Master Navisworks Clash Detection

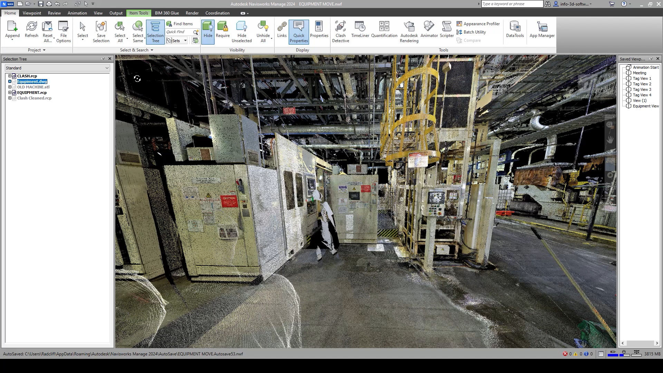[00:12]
Let's take a look at Clash Detection and Navisworks. So there's a really interesting, fun thing that you can do using Clash Detection and Animations. What we're going to do is just going to create a little simulation here. So let's say, for example, we needed to move this piece of equipment that you see here and replace it with something new. So as we kind of walk around this piece of equipment, you can see it's a pretty tight space there.
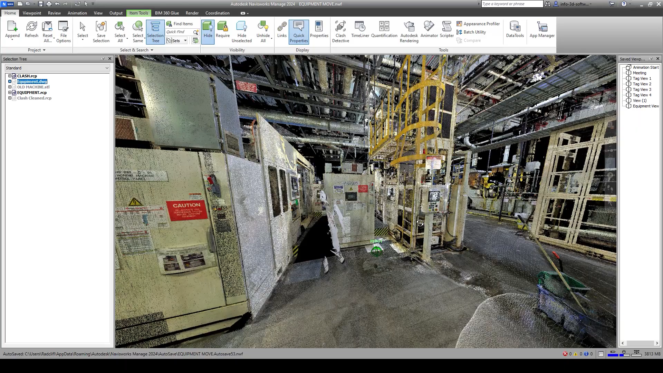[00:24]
There is some permanently fixed structure on this side.
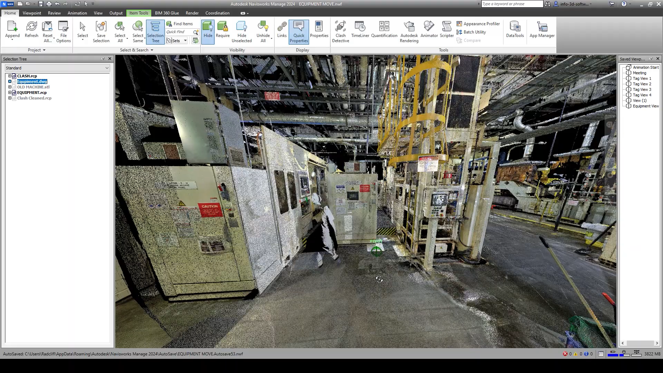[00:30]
We look around, we can see there's a fairly open space through the facility this way.
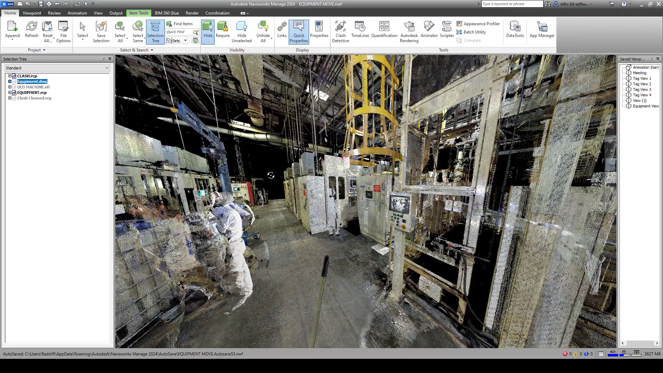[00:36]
But as you can see over here, there is quite a bit of stuff in the way.
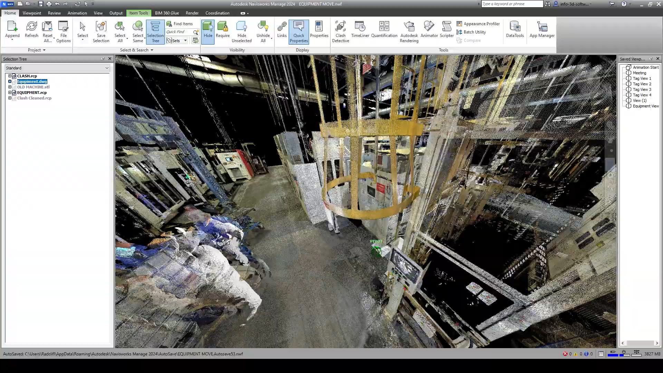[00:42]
So we've got some, a crane here, looks like a hoist that could be fixed.
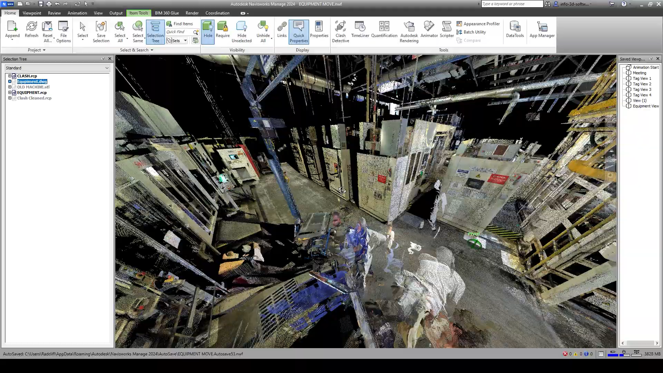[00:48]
Looks like it might be bolted down.
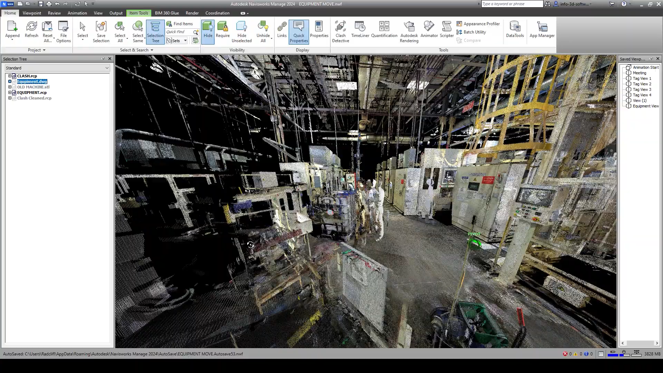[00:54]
We've got some storage equipment, some maintenance equipment all in the way here.
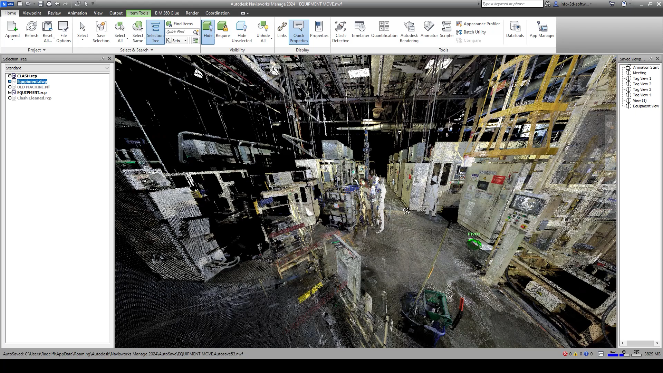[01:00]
So, and the other thing we've got is we've got some cage ladders. Those could be in the way as well. Some of this equipment could be in the way when we bring this around.
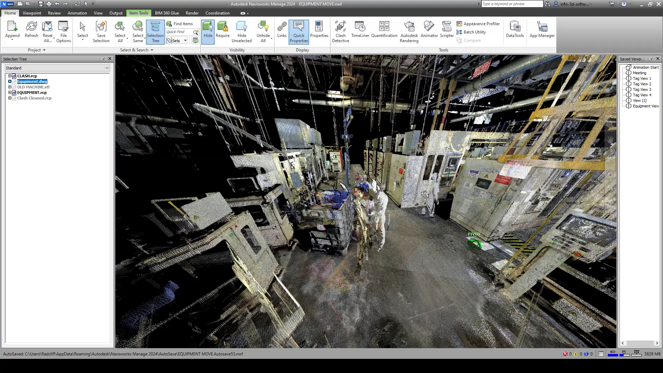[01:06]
So what we want to do is simulate this equipment move.
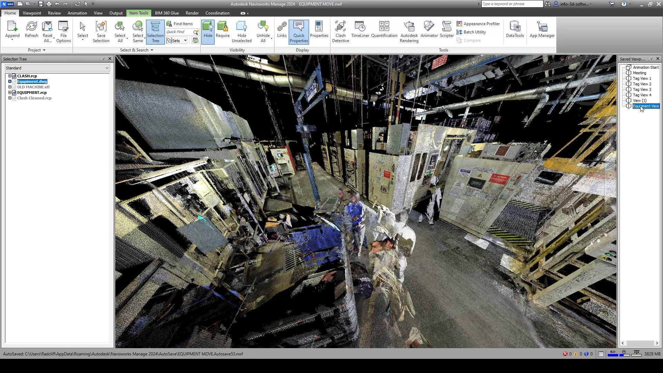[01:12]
So I'm just going to put this right back here. And I'll show you what I've done just to give you some examples. So I have removed the section of the points with the existing machine.
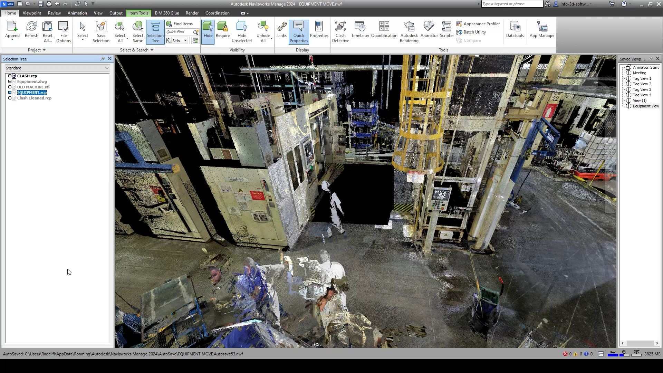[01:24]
And what you can do is if you are working with our scene software,
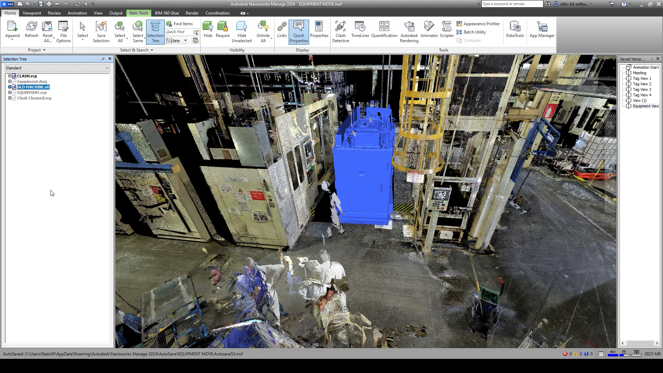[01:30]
for example, you can create a mesh from the machine, which gives you something that's a little, you know, more realistic in order to be able to animate that. You know, being pulled out and pulled through the plant.
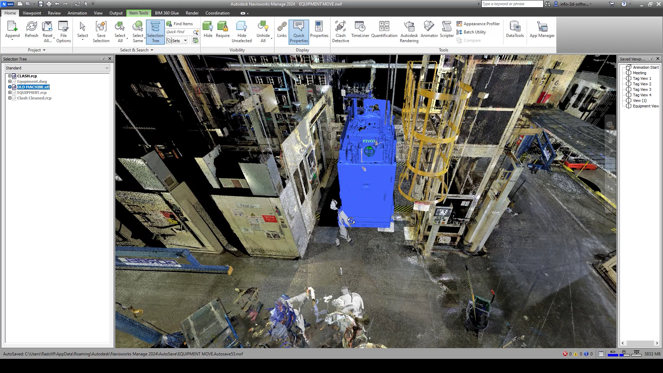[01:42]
Or I just create a volume. Sometimes the volume is nice. Just make sure you get a volume that covers the, you know, the full maximum size of the equipment. And then we can just clash that volume against the points.
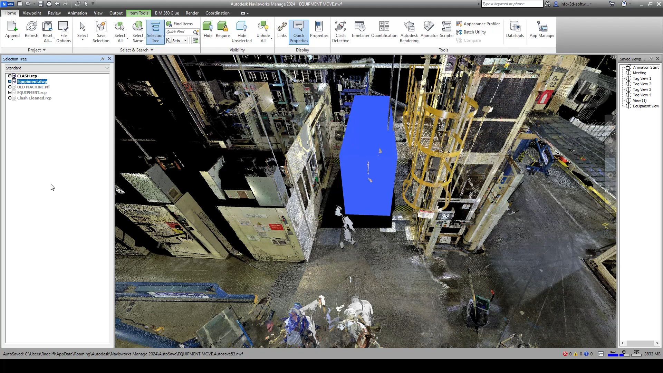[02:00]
So we're going to work on it with the, with the, with the DWG file here, which is just a straight rectangle,
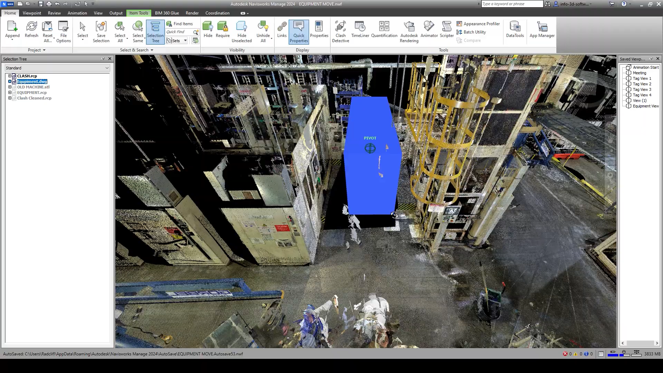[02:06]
extruded rectangle here.
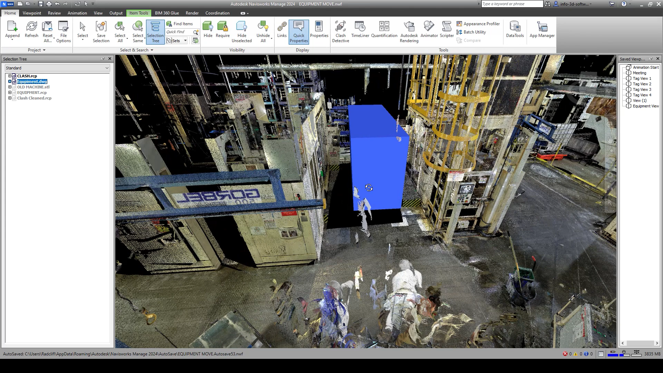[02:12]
So let's take a look at the animation. First thing I did was I created an animation. I'm going to open up our animator here. And you can see I've called this animation replacement. So this is just using the standard Navisworks animation tool. And if we look at this, we can see that I've just created viewpoints and animated how I think the best way to get this piece of equipment out and to do it with the least amount of clashes.
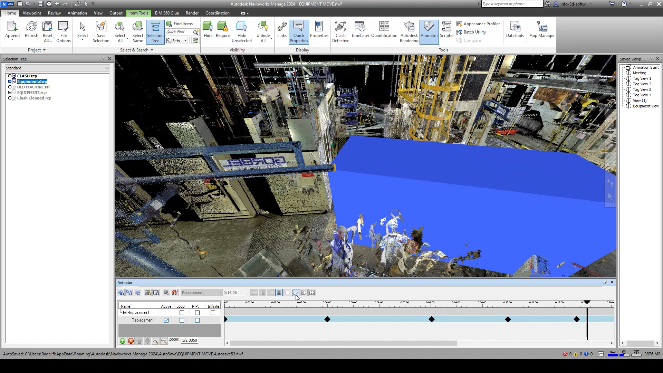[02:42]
So you can see it's hitting the cage ladder. It's hitting this hoist that we, that we see here. It's hitting all those people who are having a tailgate meeting at the end of the, at the end of the hall, the aisle there.
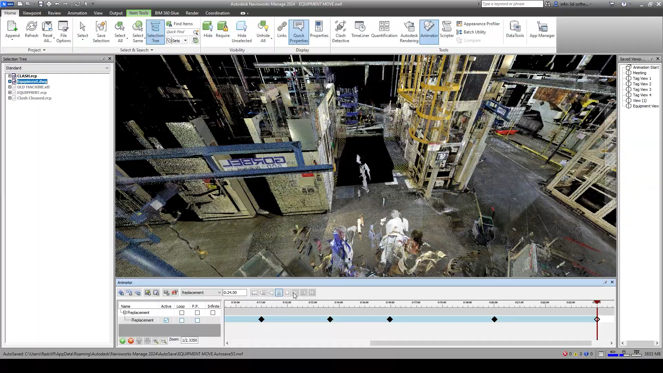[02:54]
And all of this equipment that's just sort of hanging around. So what we want to do is find out everywhere that this clash is. So if we've got debris here, if we've got equipment we can move, we can, you know, find that clash and assign that to somebody who's then responsible to make sure that this aisle is clear. If the cage ladder hits, we might need somebody to temporarily remove the cage ladder during the equipment move.
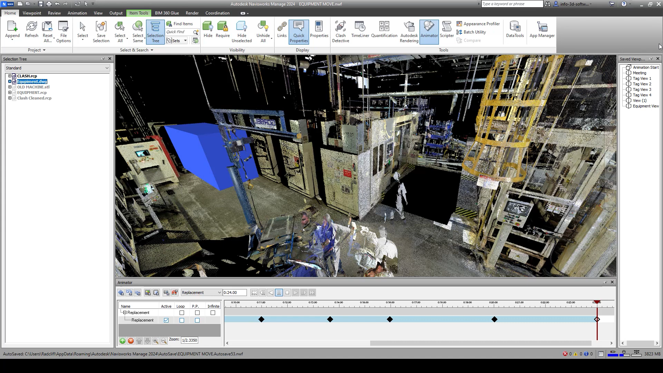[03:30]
So this is just for us to wait to see exactly what we have to do in order to clear the path for this new equipment. So I'm going to go back to our equipment view. I'm going to reset our animation and now we're going to activate the clash detective. So what we want to do is clash the geometry against the point cloud. So to do this, we're going to add a test. I'm going to call this my equipment move. We'll call this our preliminary equipment move.